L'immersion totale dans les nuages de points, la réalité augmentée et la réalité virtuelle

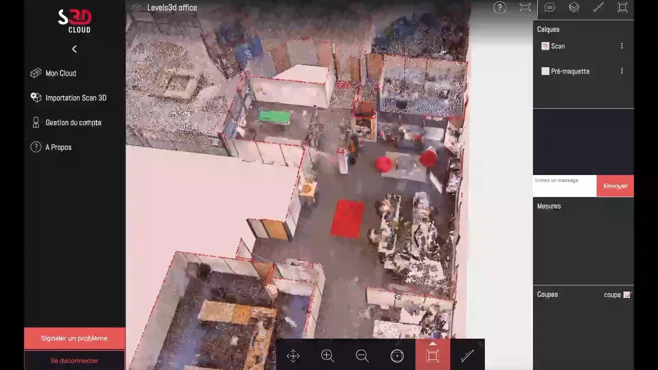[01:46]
voici le bureau qui ont été scannés avec ses outils ensuite le nuage de points est
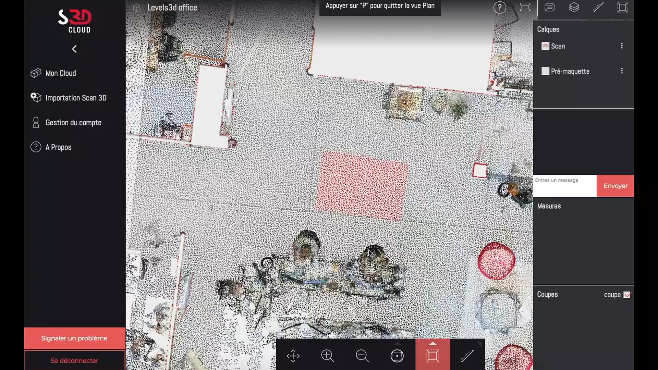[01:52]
téléchargé sur leur plateforme s3d cloud où on peut venir prendre des mesures faire des plans de coupe ou lancer une pré maquette
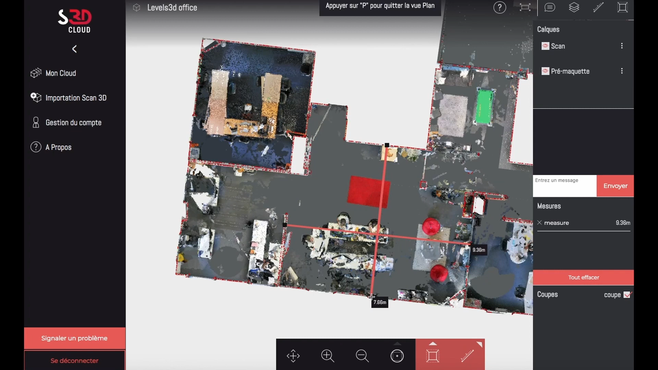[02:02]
la marge d'erreur avec ces outils est de l'ordre de 1 à 2 cm sur 100 m² de surface scanné quel que soit le type de capteur utilisé tous les nuages
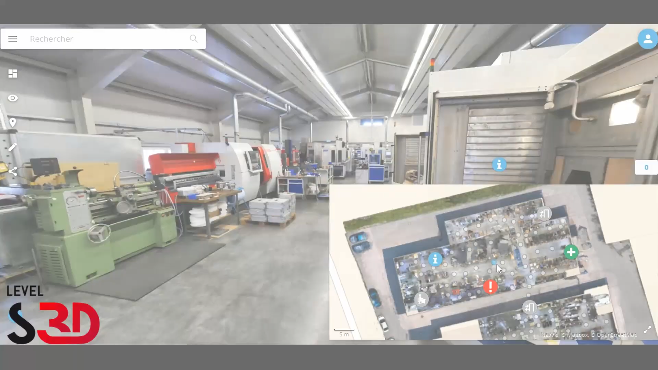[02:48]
vous vous trouvez désormais à l'intérieur du jument numérique d'une usine allemande réalisée par level s3d pour
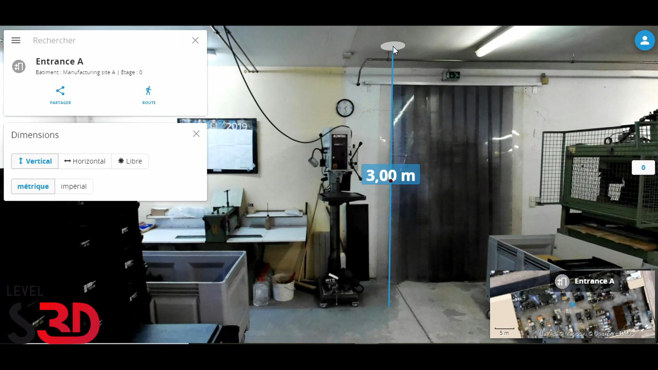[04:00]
comme vous le voyez on peut mesurer horizontalement verticalement et en libre
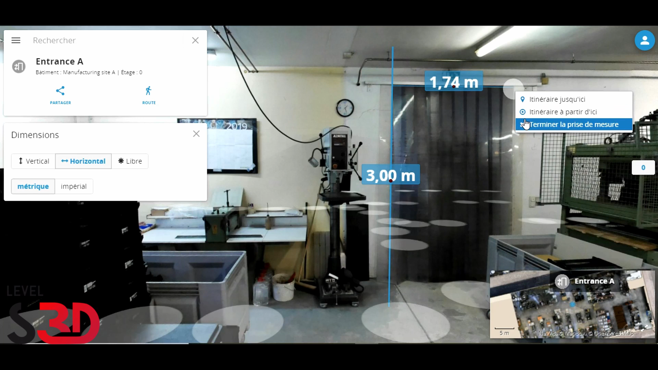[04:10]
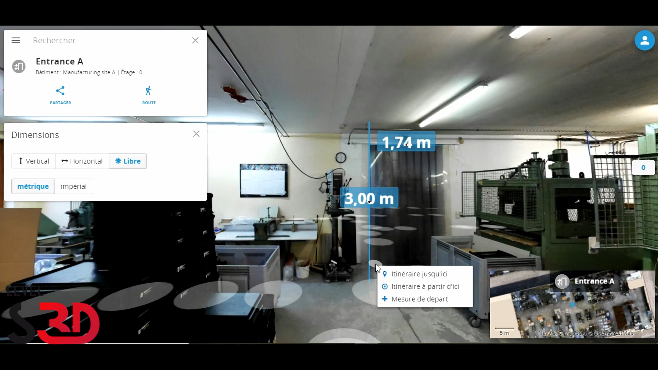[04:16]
il ya une barre de recherche où on peut chercher directement un objet par son nom nous pouvons aussi trouver l'itinéraire d'un point de départ à un point d'arrivée
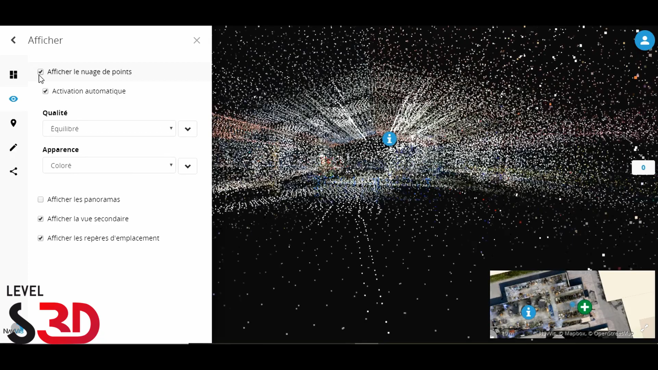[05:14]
le principal avantage du chariot est de pouvoir scanner en
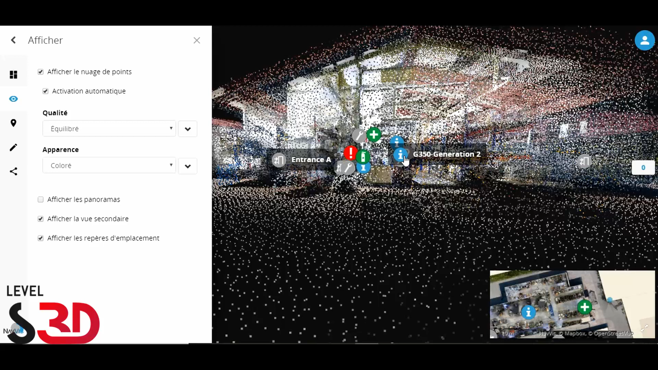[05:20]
mobilité de grands objets dans de vastes environnements on gagne beaucoup de temps sur l'acquisition des données jusqu'à 15 mille mètres carrés de surface scannées par jour on gagne également du temps
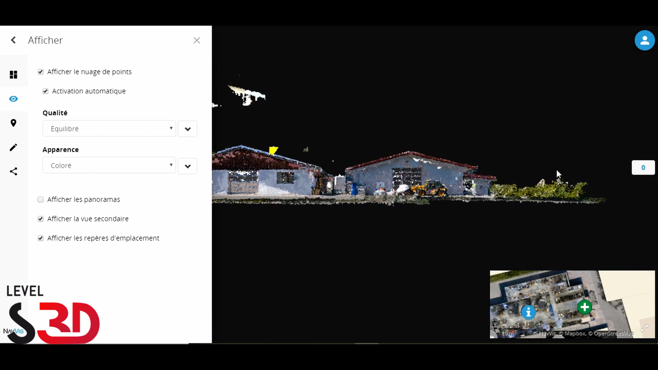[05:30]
de la phase de post production car nous créons le jumeau numérique en superposant scan 3d et photo 360 degrés la marge d'erreur de lidar est très faible de l'ordre de
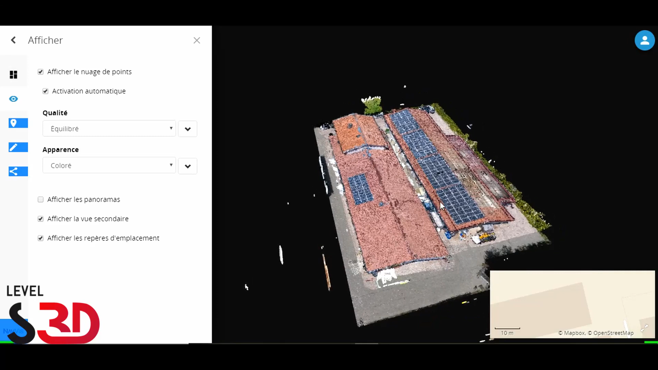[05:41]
100 millimètres pour une surface scannée de 30 mille mètres carrés